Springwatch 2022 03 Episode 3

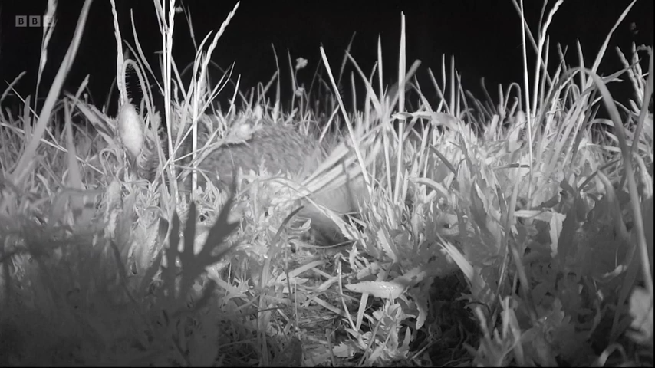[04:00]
And then the nose of a hedgehog. No one was particularly concerned. It's just a hedgehog. It's not going to do any harm. Or is it? So the hedgehog gets into that nest. You saw one of the chicks escape. And then it starts to predate the other two chicks.
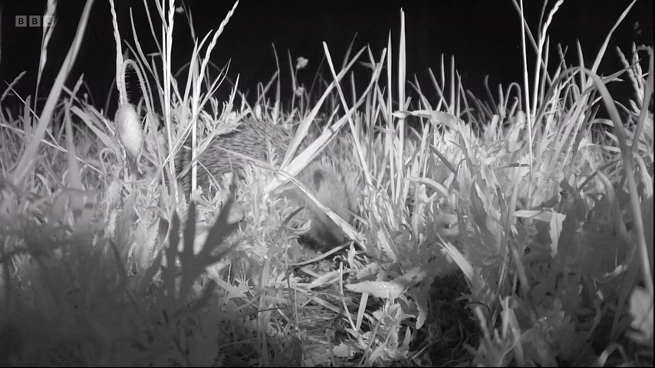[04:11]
One of the chicks. We think it was the runt. And she does a very good effort at trying to escape.
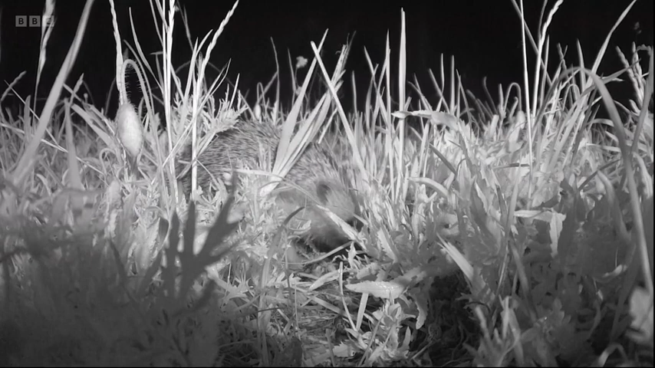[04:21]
But unfortunately, they both end up in the jaws of the hedgehog. It's the sound that is pretty terrifying. Just listen. You can hear the chicks squealing. And you can hear the hedgehog munching. And you can see the unfortunate leg of one of those chicks.
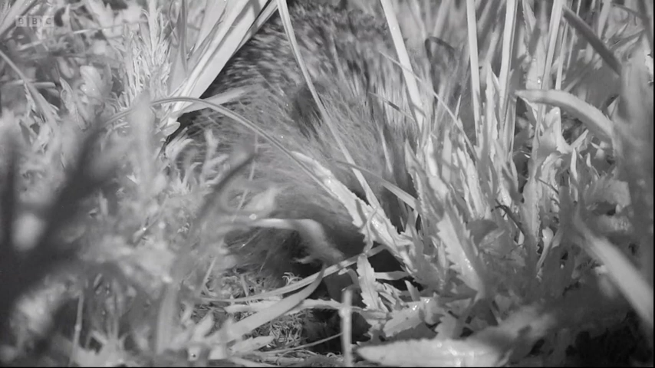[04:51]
And the hedgehog makes a right meal of our two little chicks there.
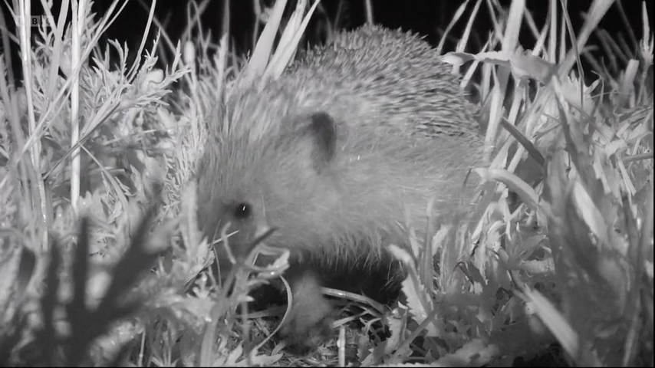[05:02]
And then shuffles off into the night, unaware that it's been caught on camera. Who would have thought it? The hedgehog has predated the skylarks.